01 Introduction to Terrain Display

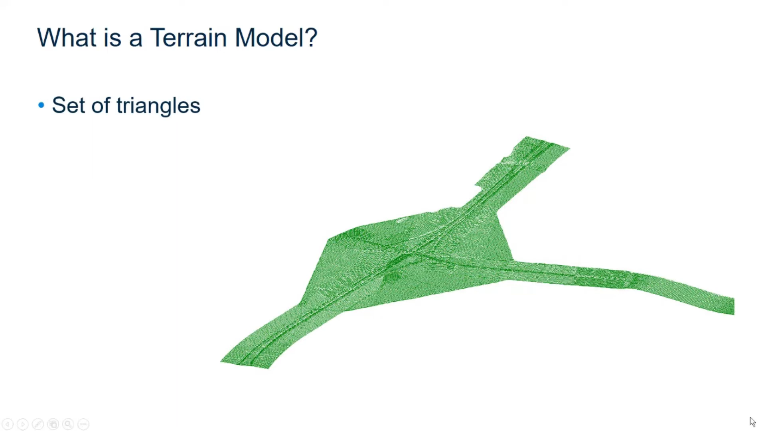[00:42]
The terrain model is created from 3d features such as points, break lines, and contours and is stored as a mesh element in a 3d design file. Terrain models are also referred to as digital terrain models or DTM.
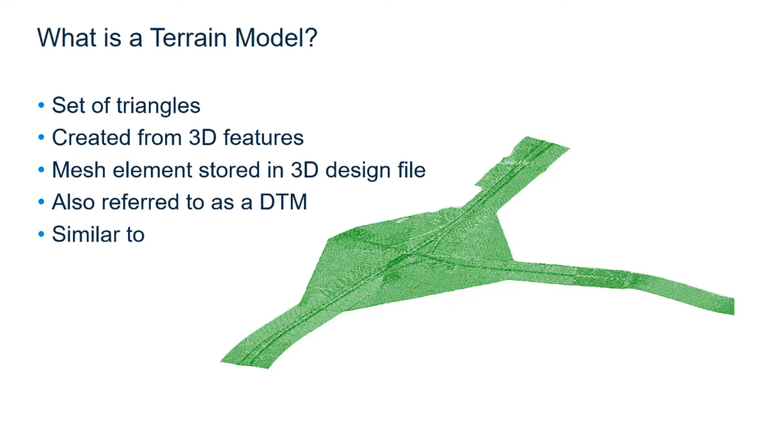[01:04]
The terrain model is similar to what was previously stored in the GeoPack 10, En-ROADS DTM, and MX-FIL files. Now let's get started with the exercise 1.